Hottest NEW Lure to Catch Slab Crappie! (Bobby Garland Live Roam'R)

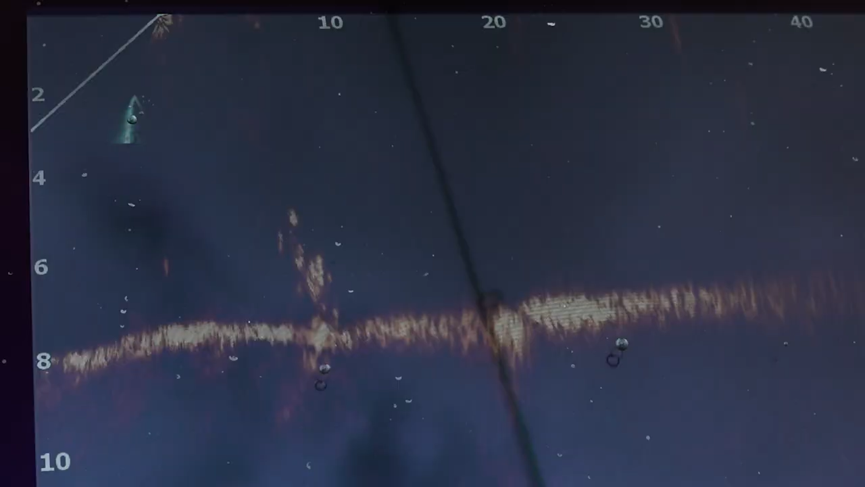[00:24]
another thing is this thing really looks great on your forward-facing sonar.
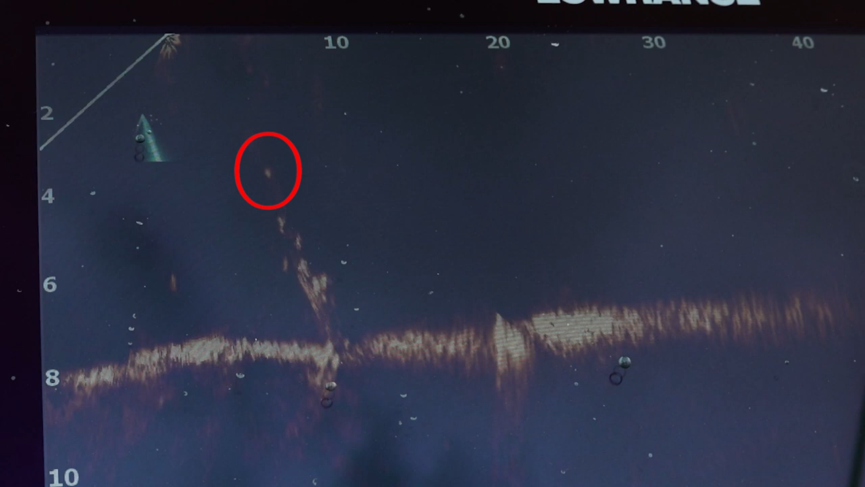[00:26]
All right two ways to rig this bait flat and upright. First let's talk about the upright.